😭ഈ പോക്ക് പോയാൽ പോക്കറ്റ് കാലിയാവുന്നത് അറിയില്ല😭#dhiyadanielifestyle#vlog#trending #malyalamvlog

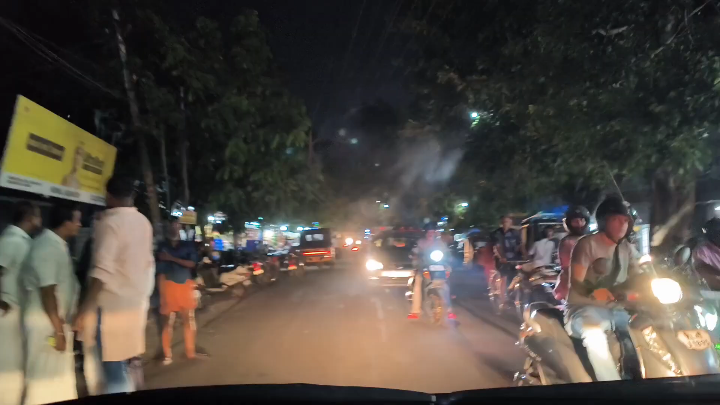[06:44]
നമ്മളപ്പോൾ എവിടെയാണ് എത്തിയേക്കണ? കോക്കസ് അല്ലേ. കോക്കസ് ഫോട്ടോച്ചിയിലോട്ട് പോണ വഴി, അതിന് മുൻപായിട്ട് കോക്കസ് തിയേറ്റർ ഉണ്ട്.
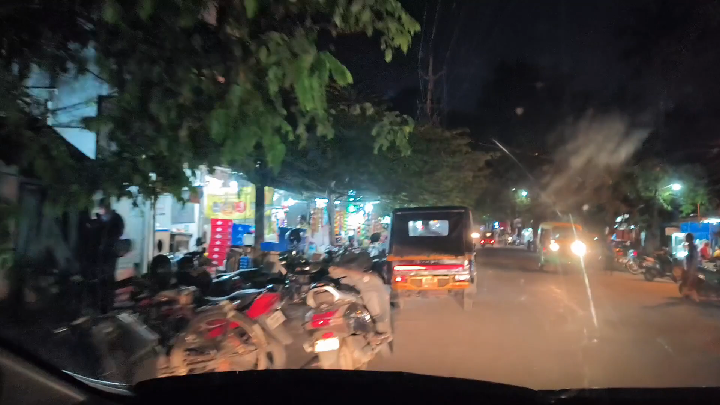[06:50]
അപ്പൊ ആ ഒരു റോഡാണ്, റോഡിന്റെ പേരൊന്നും എനിക്കറിയാൻ പാടില്ല.
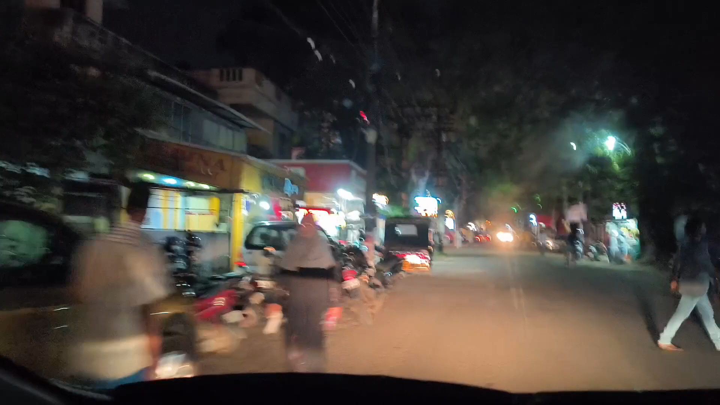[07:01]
അപ്പൊ ഇതിന്റെ അടുത്താണ് നമ്മുടെ അപ്പൂസിനെ അലമാര പണിയാൻ വേണ്ടി പറഞ്ഞേക്കണ സ്ഥലം. അപ്പൊ നമ്മൾ ഇപ്പോൾ ലോ ബഡ്ജറ്റിൽ എങ്ങനെ ചെയ്തെടുക്കും എന്ന് ആലോചിച്ചു കൊണ്ടിരിക്കുകയാണ്.
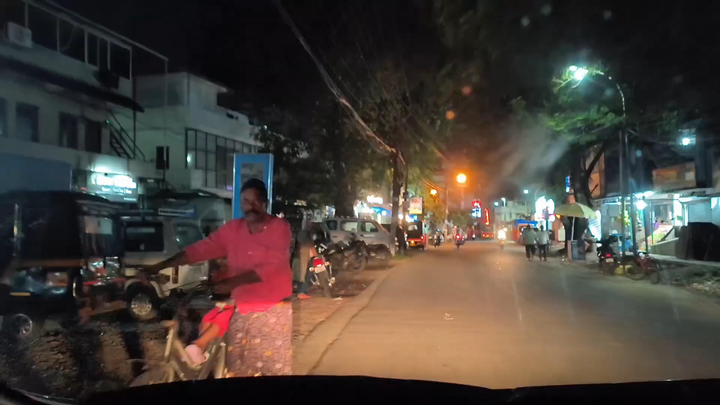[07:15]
അപ്പൊ ഇവിടെ പാർക്ക് ചെയ്യാം. ഈ സ്പേസിൽ പാർക്ക്